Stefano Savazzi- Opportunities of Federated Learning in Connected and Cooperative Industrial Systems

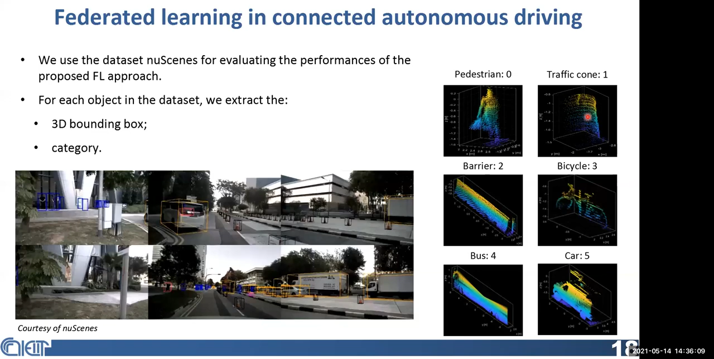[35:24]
And the idea in this, in our simplified setting, we consider the classification of six categories. And these are pedestrian, a traffic corner, a bus, a bus should be here, a bicycle, a car, and a barrier.